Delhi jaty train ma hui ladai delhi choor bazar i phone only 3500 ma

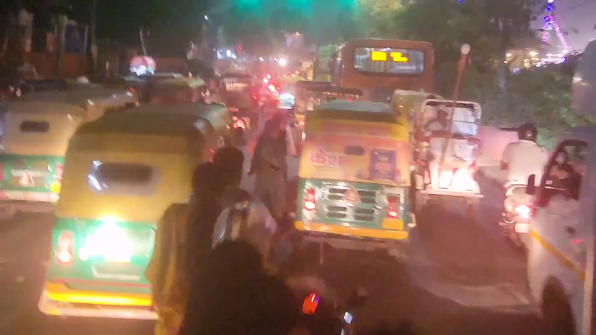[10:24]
डाइ� सब्सक्राइब कर रहा है यह देली का मार्किट है यहां पर जामे मश्चिद के पास कोई 5-6 किलो मिटर आगे अभी हम रेले स्टेशन जा रहे हैं नियू जैली